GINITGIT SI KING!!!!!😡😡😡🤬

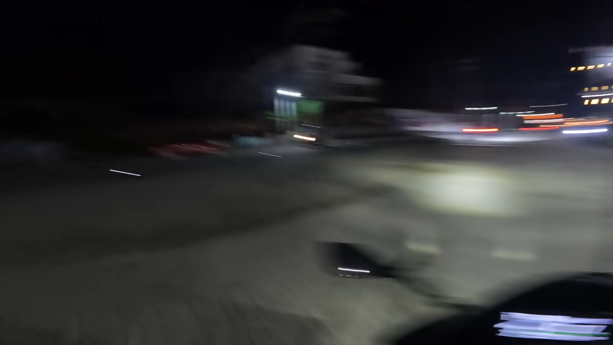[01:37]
Nauna yung dalawang mabibilis. Ayan, may mabilis na bus.
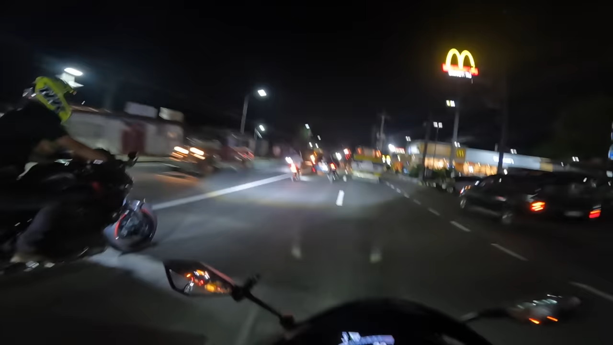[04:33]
May barrier sa kanan. Kaliwa? Okay. Got you. May mabagal na motor sa kanan. Hindi ko makabutin yan. Sa likod kita, King? Ha? Sa likod wala. Kita? Oh, wala. Okay. Kuya rin nandang. Okay.
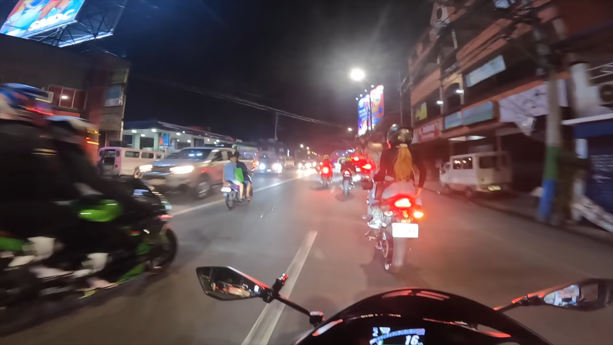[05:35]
So, tinitigan ko yung minibus kung... Ang ganda mo mga naka-integrated taillight na oh. Mga tail tidy sila King, tayo lang hindi naka-tail tidy. Ayan lang, ang ganda oh, sobra. Oh, mga tail tides. Babe, yung tatlong nasa harapan nyo. Kaya nga eh.